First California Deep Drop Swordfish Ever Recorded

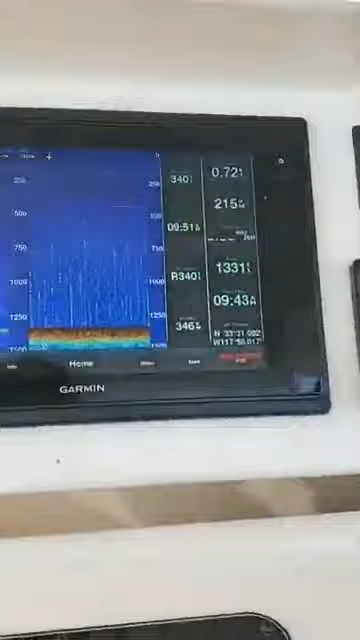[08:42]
I see him. I got color right here. Purple. Purple? Oh, shit. Come. Are we clear?